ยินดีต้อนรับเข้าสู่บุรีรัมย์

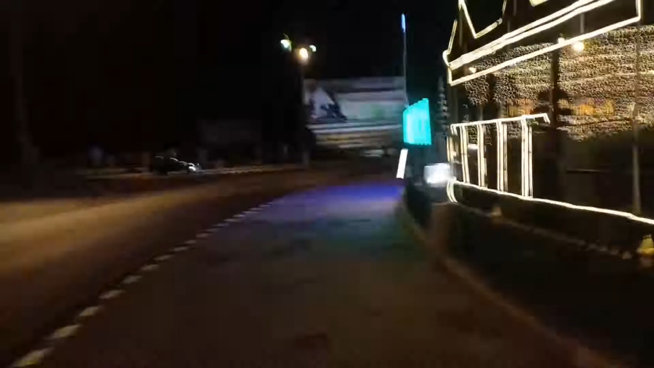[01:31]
ข้างหน้าก็จะเป็นวิธรัยเกษษและเทคโนโลยีบุริรัมนะครับผม
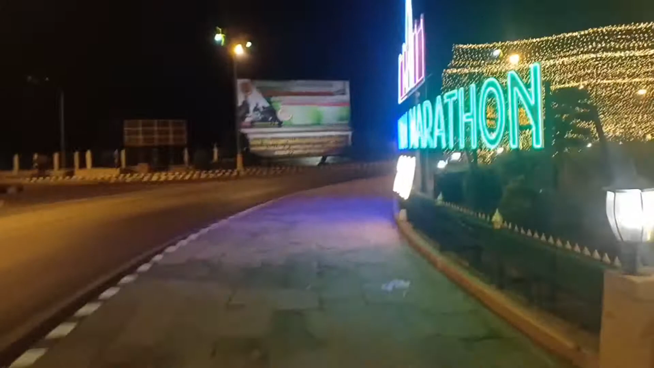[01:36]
หลูนทางนี้ที่เราตรงมาก็คือสนามช้างอยากจะไป
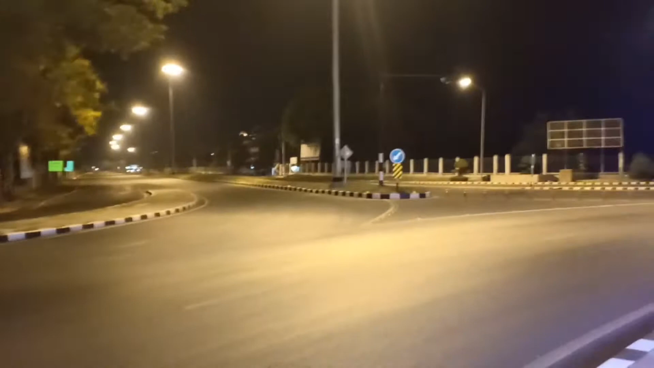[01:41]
เที่ยวก็มาไปทางนี้นะครับเดี๋ยวมาจากห้วยราดนะครับก็จะเรียวสายผ่านตลาดมาตลอดนะครับ
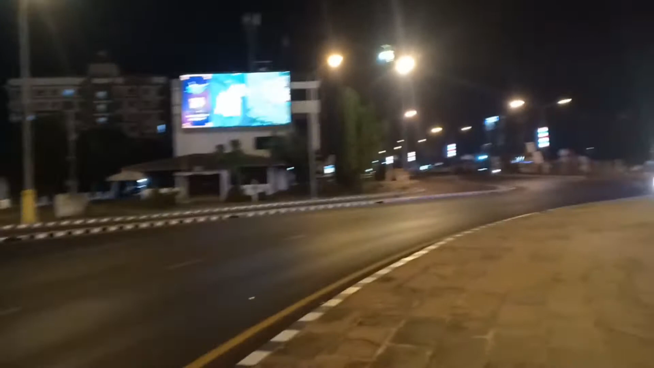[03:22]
ก็ข้างหน้า ก็จะเป็น ม้าวิลัยราชชะพัดบุริรัมนะครับผมมาจากทางนี้ก็ ส่วนคนที่อยู่บุริรัมอยู่แล้วก็ไม่น่าจะมีประหนาเนื่องการลงทาง